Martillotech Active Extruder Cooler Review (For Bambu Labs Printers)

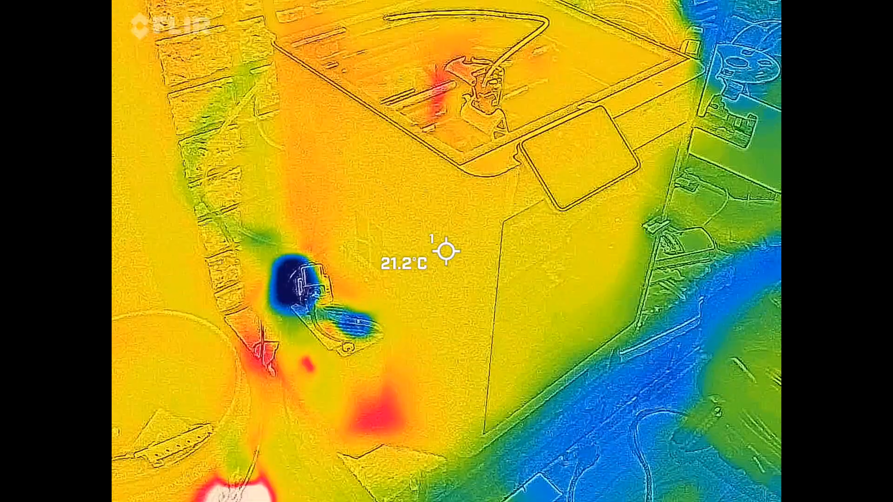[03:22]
On screen: spot 21.2°C
So, let's look at some thermal data, shall we?
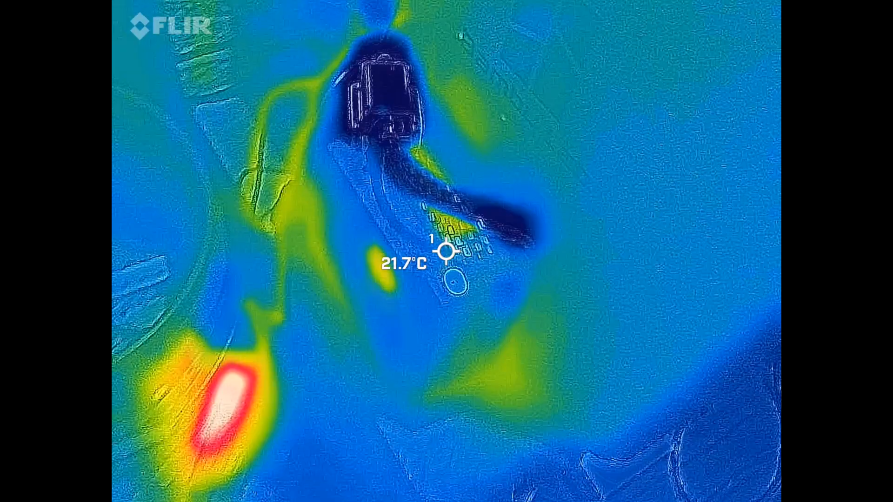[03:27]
On screen: spot 21.7°C
Going over to the Martillo Tech device, we can see that we are indeed pumping some cold air.
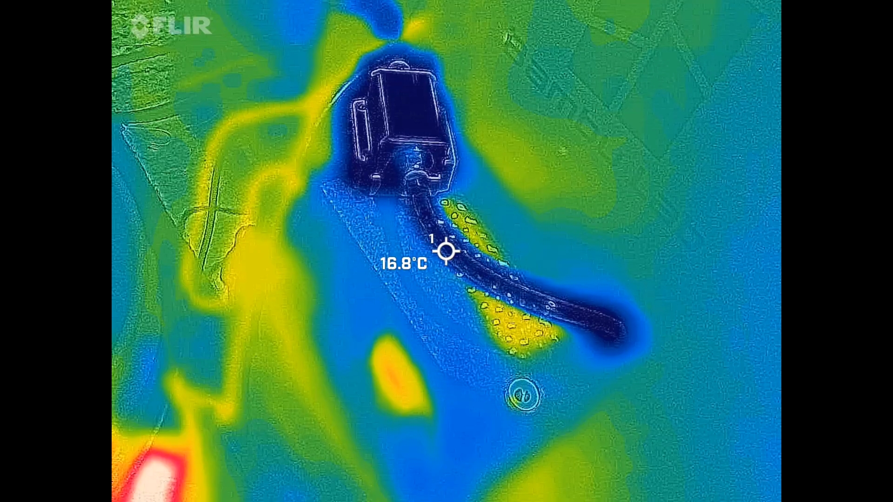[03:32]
On screen: spot 16.8°C
Surrounding air is like 20-something degrees Celsius.
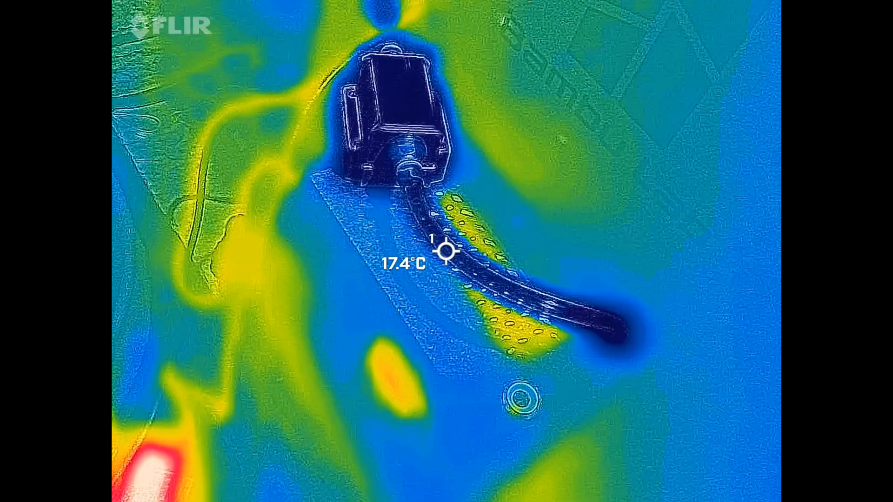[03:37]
On screen: spot 17.4°C
This is 17-something.
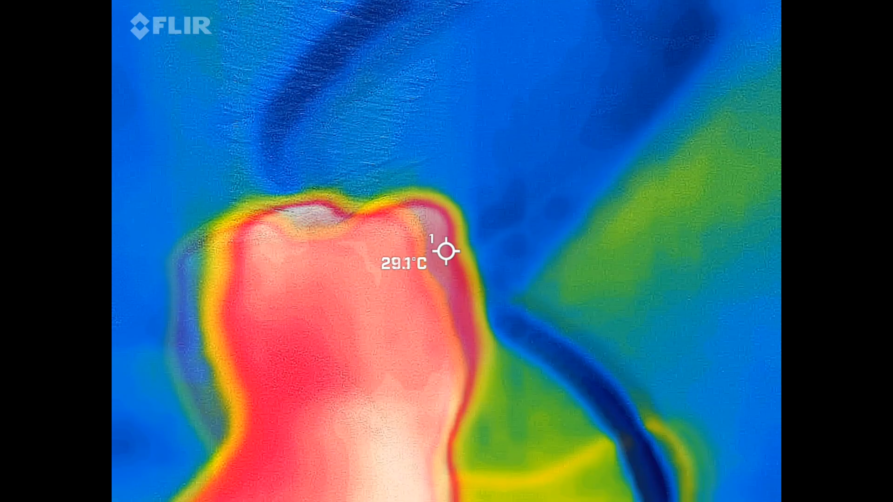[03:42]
On screen: spot 29.1°C
And as we follow the line, we can see this air is cold,
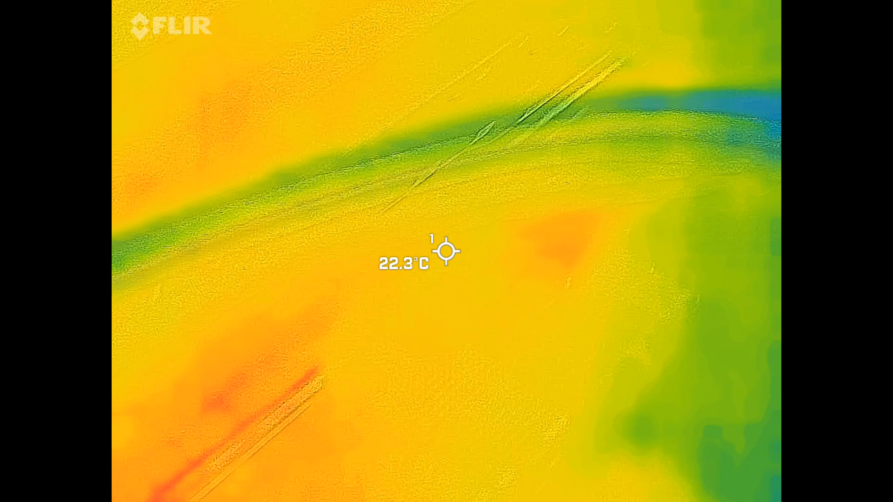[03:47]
On screen: spot 22.3°C
at least colder than the surrounding air, all the way down to the extruder,
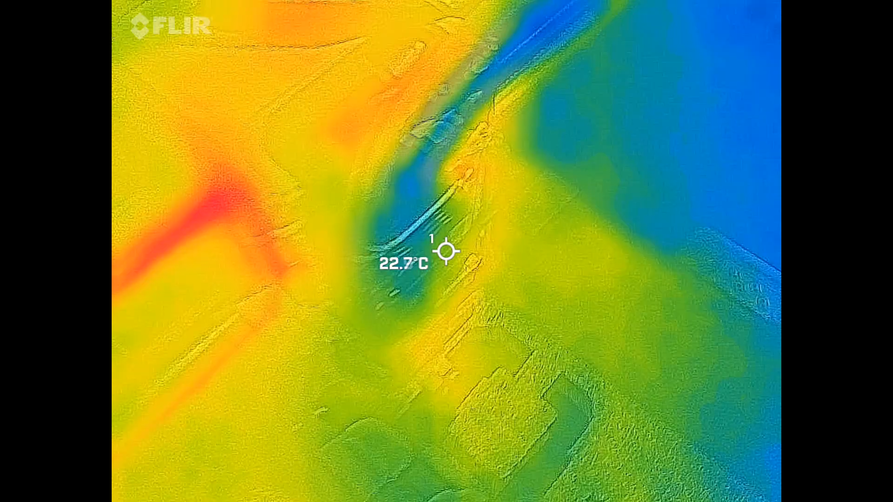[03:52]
On screen: spot 22.7°C
where we can see the inside of the extruder
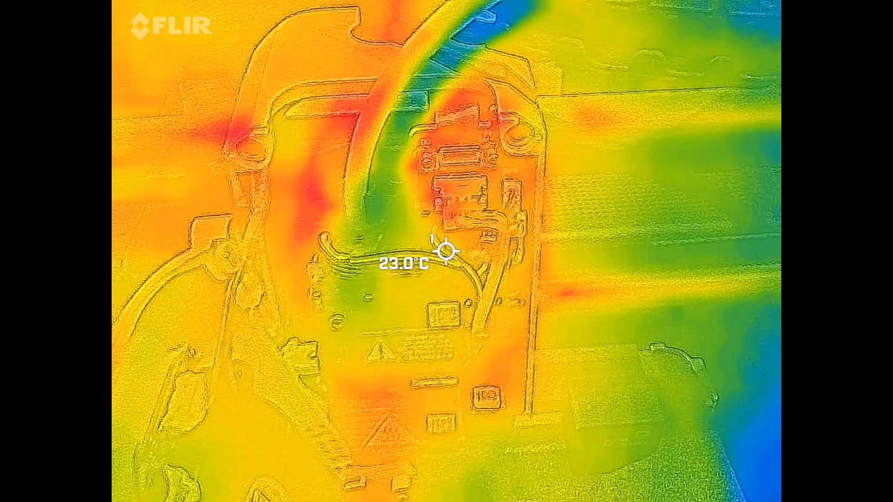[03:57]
On screen: spot 23.0°C
is internally being cooled by this system.